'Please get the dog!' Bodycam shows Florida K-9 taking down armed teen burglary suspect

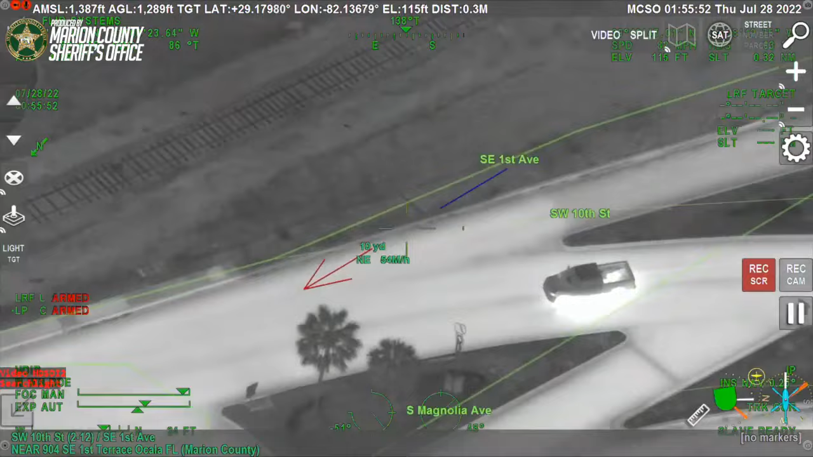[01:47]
I believe this is Magnolia. Eastbound on Fort King from 15th Avenue.
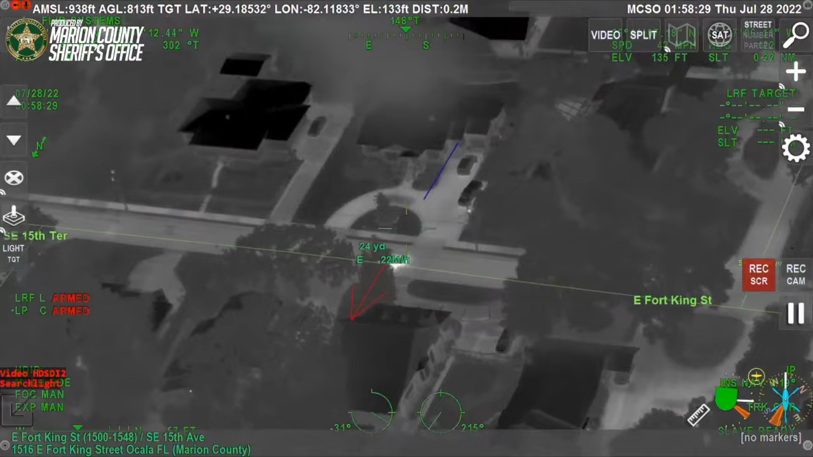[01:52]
10-4. Eastbound from Fort King from 15th Avenue. Northbound 15th Terrace from Fort King. Just turn east on 15th Terrace.
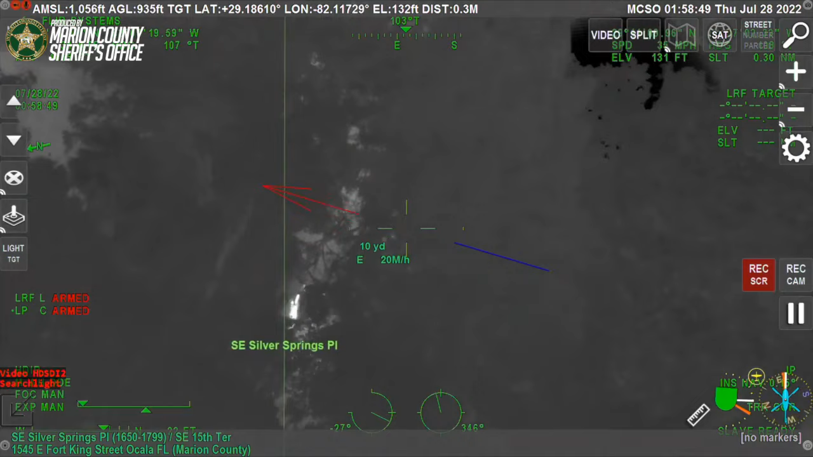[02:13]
East on 15th
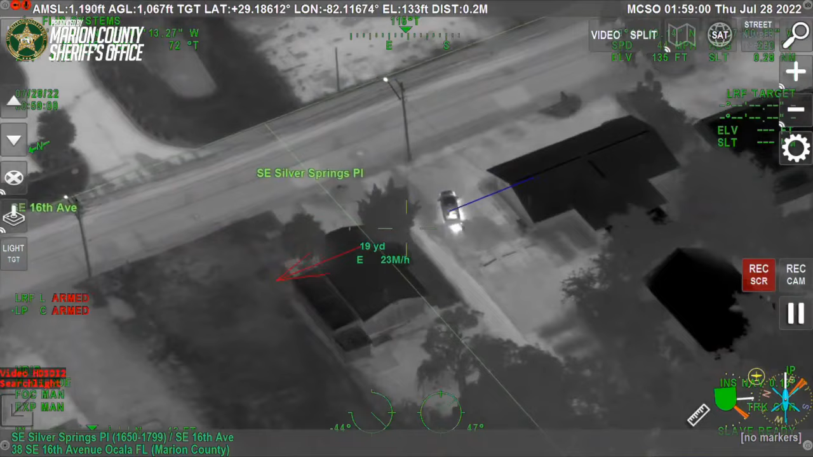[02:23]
Terrace. I'm on 17th Street, how did everyone got me? Southbound 16th Avenue crossing over Fort King Street. Good. 10-4, just wanted to make you aware of...